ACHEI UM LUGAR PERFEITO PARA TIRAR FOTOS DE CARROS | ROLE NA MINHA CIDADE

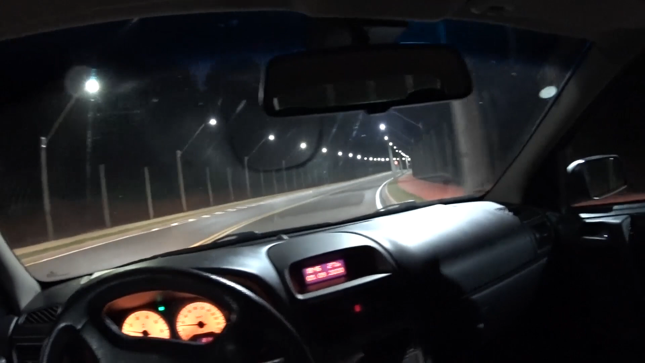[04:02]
Olha que avenida massa velho Muito top o lugar
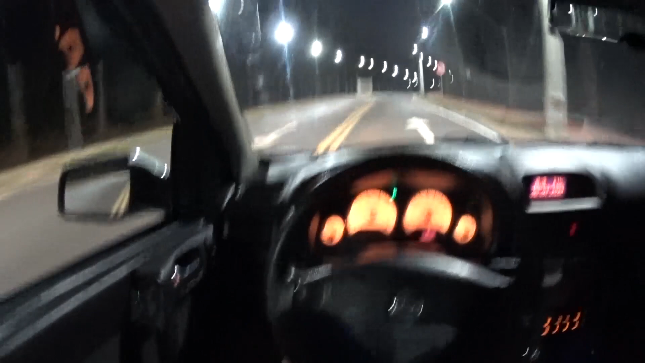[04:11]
Tamo aí né galera Dando um rolê Fazendo o que a gente mais gosta Dando uma voltinha de carro Quem não curte né galera Esse final de semana tem feriado Aqui na minha cidade
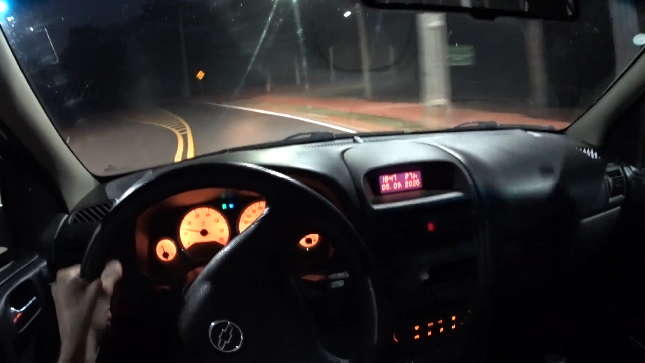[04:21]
Já tá escuro galera Vixi Tô enxergando nada Ah não mano Terra não né
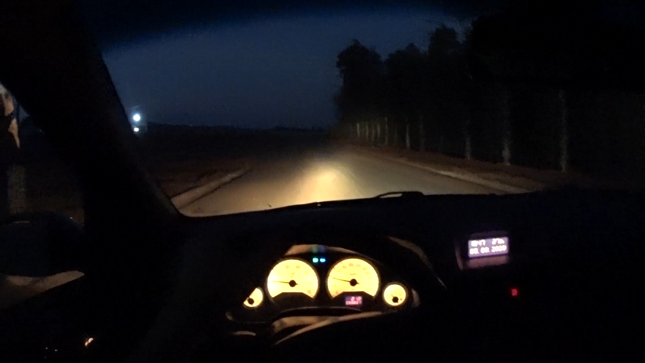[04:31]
O carro tá limpinho Mas olha que lugar massa Que lugar gostoso Pra dar um rolê Tem umas curvinhas aqui Ia ser gostoso Um traçãozinha traseira Ó Imagina
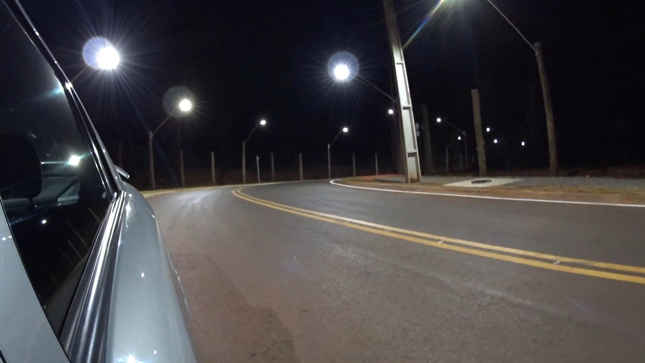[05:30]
Mano Imagina um tração traseira aqui velho Vai dar muito bom Meu Deus do céu gente Eu não posso ver essas coisas Galera Então como eu tava falando Então como eu tava falando Isso aqui é uma entradinha De um condomínio E daí eles fizeram Fizeram essa estrada aqui Que passa no meio De uma mata Então ficou bem legal galera Ficou bonito
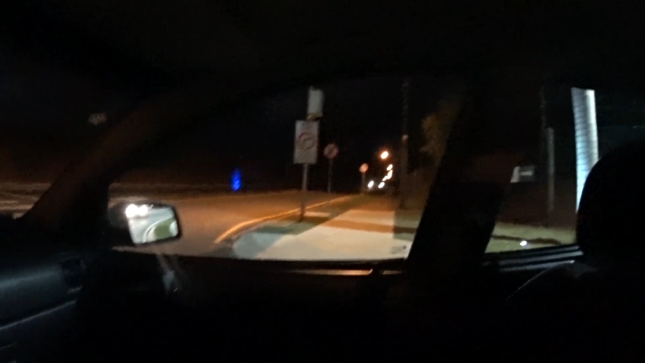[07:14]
Onde a iluminação é de De luz Luz amarela né Olha a diferença
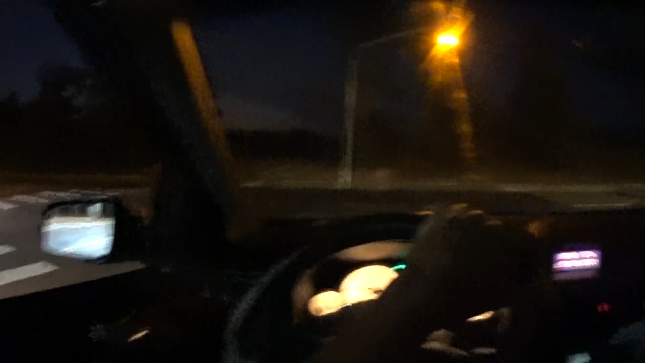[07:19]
Já dá muita diferença né Dá uma cara de cidade mais nova galera Essa iluminação em LED né
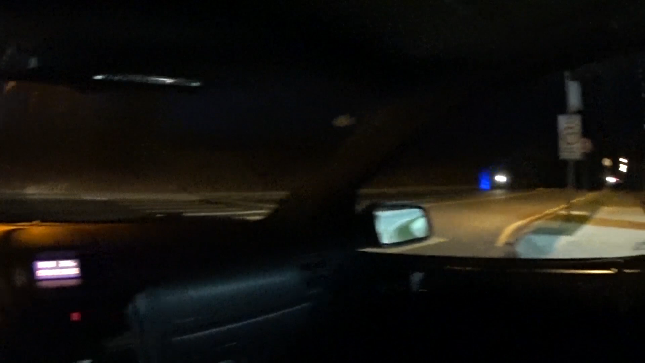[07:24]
Esperar essa moto passar Vambora Olha o astrão galera
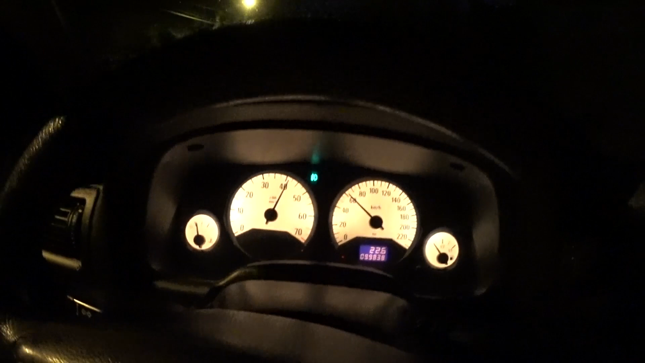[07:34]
Tem saúde Tem saúde o astrinho hein
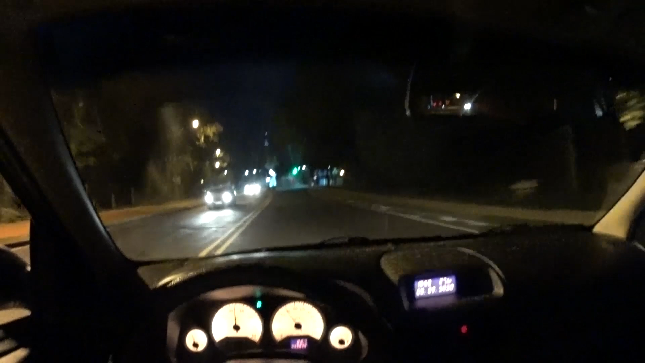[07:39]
Já caiu meu celular aqui Caiu tudo bicho
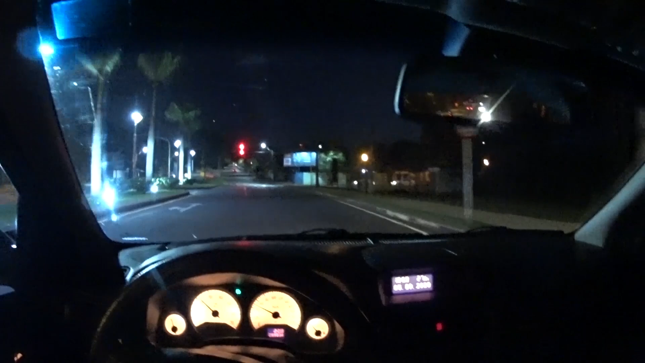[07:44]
Deu uma esticadinha galera Que ali o limite é um pouquinho mais alto Viu Pra quem não sabe É um pedacinho de estrada Que tem ali então Por isso que eu dei uma aceleradinha
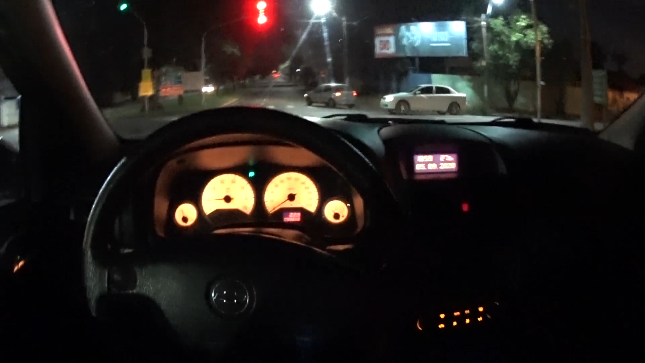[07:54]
O astrinho tem saúde galera Quem que viu aí O vídeo da arrancada pessoal Vocês estão acompanhando o canal ou não Teve o videozinho da arrancada O astra fez bonito na arrancada hein galera Aí
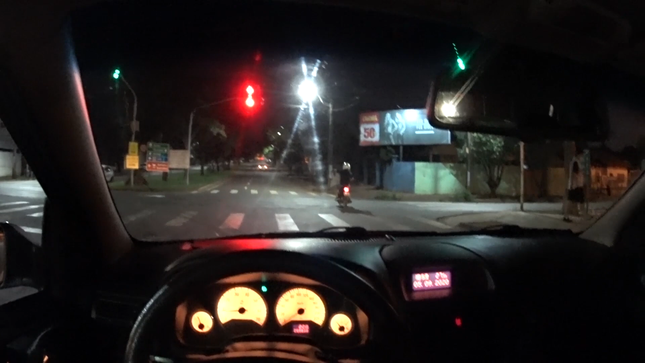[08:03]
tio Furou o sinal né malandro Tá pego no vídeo aqui hein Quem que viu galera O vidinho aí do astrinho Andando lá na Na
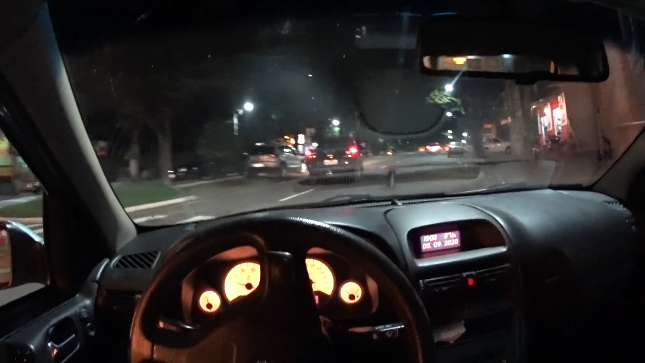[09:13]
Vamos passar aqui na matriz Também galera Olha que susto Cachorro Bem legal a matriz Também Bem Bem grande Eu não Não sou católico Galera Mas
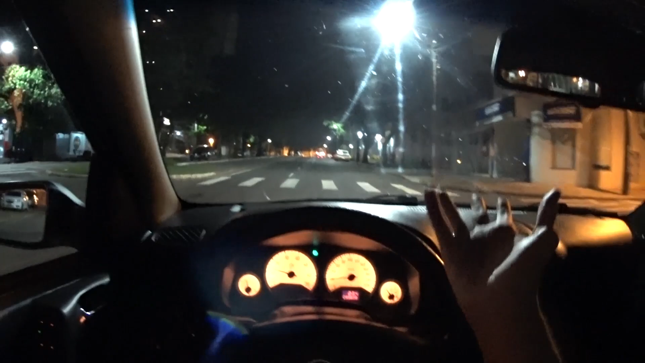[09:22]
Admiro uma Uma igreja bonita Bem legal mesmo Eu sou Sou cristão né Não sou católico Mas Eu acho muito bonita Essa igreja aqui Que é a matriz católica Da minha cidade né
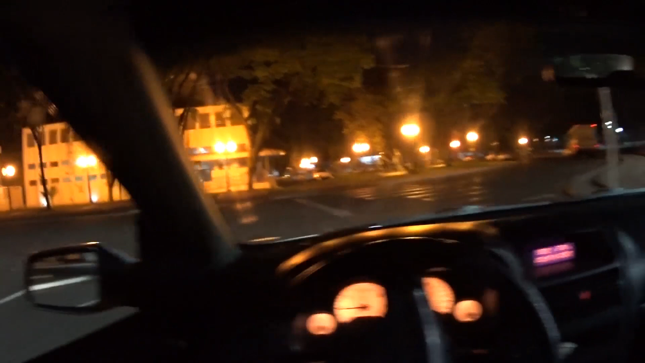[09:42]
Bem bonita mesmo É um Redondo Um balão inteiro né Que é a igreja Olha aí E tem várias obras de arte De Feitas de
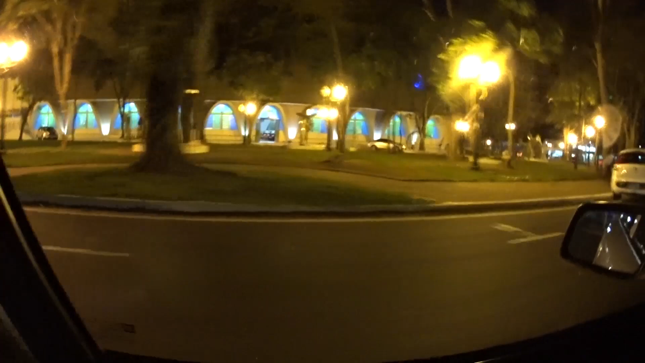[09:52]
lata galera De um artista Que colocou em volta da igreja Vou até baixar o vídeo Aqui pra vocês verem Olha a frente dela Como é que é
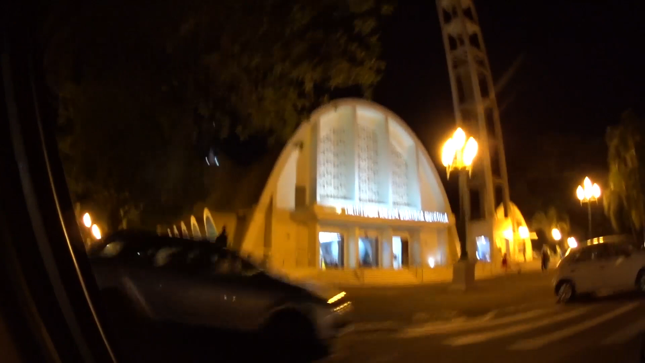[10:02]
Realmente Bem linda a igreja mesmo Bem bonita E aqui é um Um pedacinho do centro Também pessoal Né O comecinho do centro Da cidade Então tipo assim É Agora a iluminação da cidade Tá toda em LED É As avenidas principais São todas de LED Então isso é bem Bem legal galera Bem legal mesmo
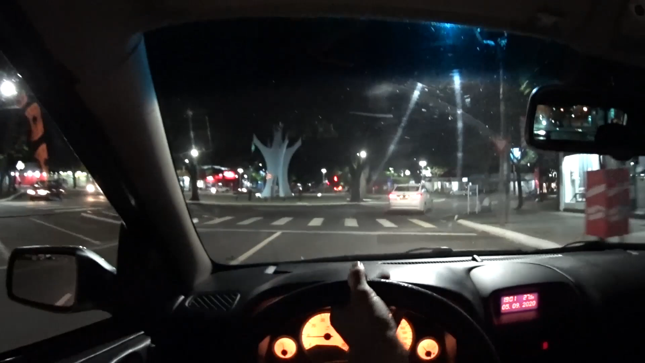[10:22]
A cidade é pequenininha Mas é bem cuidadinha É bonita
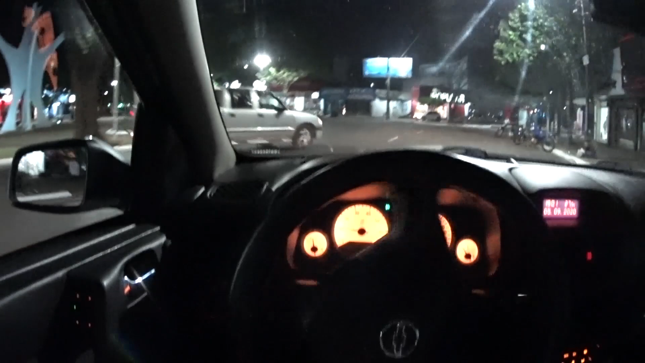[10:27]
Isso que é massa Olha Outra praça aqui